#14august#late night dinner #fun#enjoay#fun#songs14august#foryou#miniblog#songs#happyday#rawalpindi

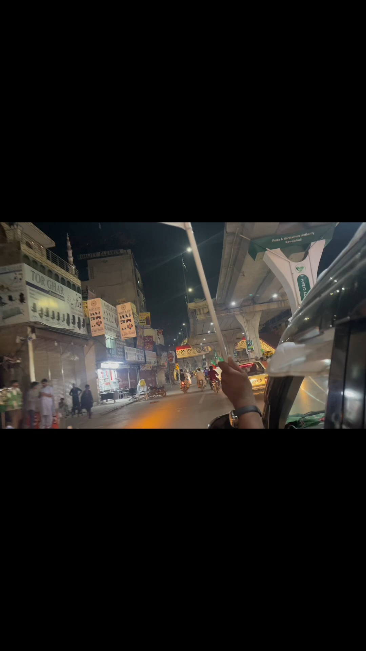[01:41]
तो फिर हम लोग इधर उधर की आतिशबाजियाँ देख के और फिर हम लोग 5 बजे घर आए थे। तो ये है जी मरी रोड, हम लोग कमेटी चौक वाले साइड पे जा रहे हैं। तो यहाँ से अब जब जा रहे हैं तो रैली गुजर रही थी,